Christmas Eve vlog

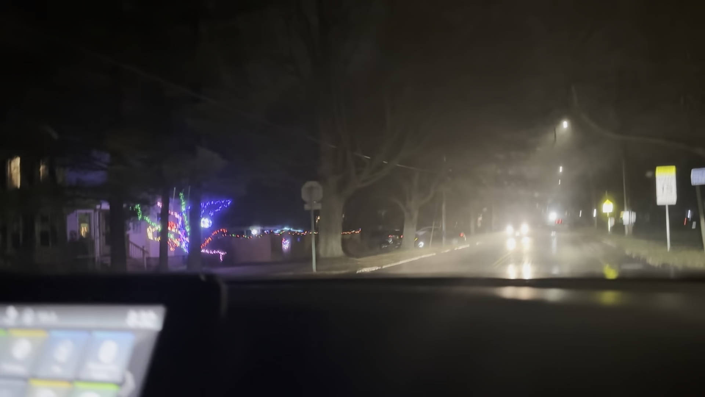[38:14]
See, this is what I hate. There's people always on this parking on the side.
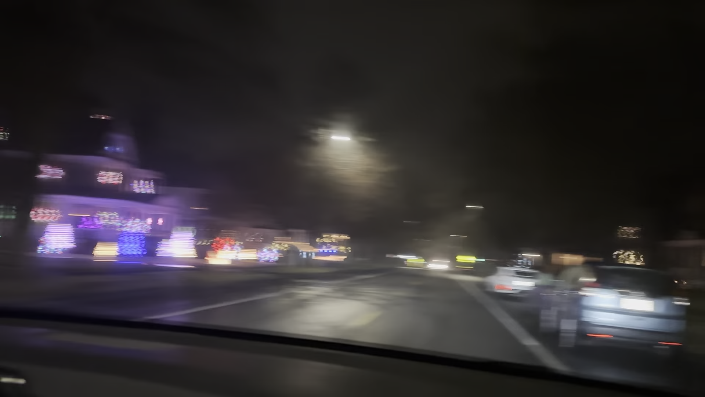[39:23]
Yeah. Wow, this street. Don't make me pull this car.
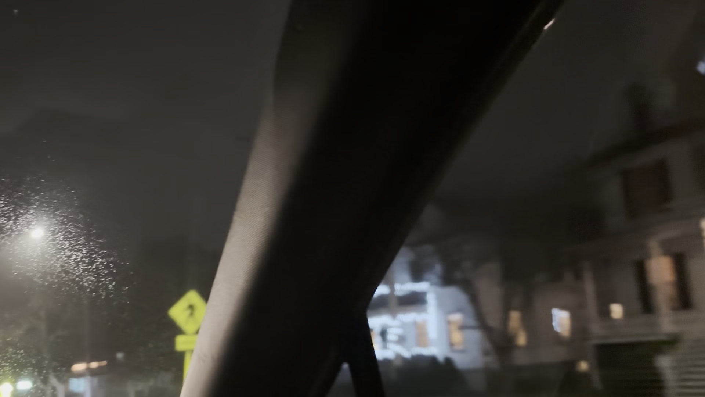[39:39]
Alright, you might want to go get off the street. Turn here in the corner. Well, up the road from that. Yeah,